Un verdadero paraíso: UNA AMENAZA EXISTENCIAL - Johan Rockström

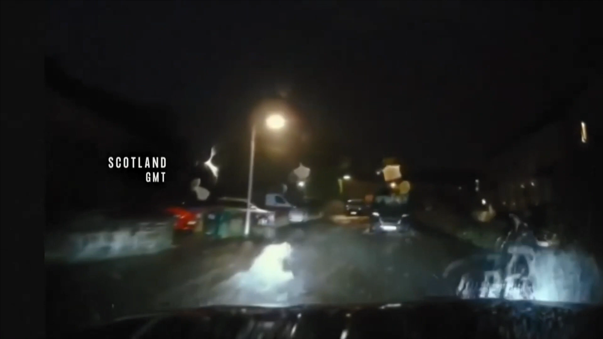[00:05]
Commuter chaos this morning and delays for the day as high levels of water brought services to a standstill. The Metrophys says we should be braced for more of this.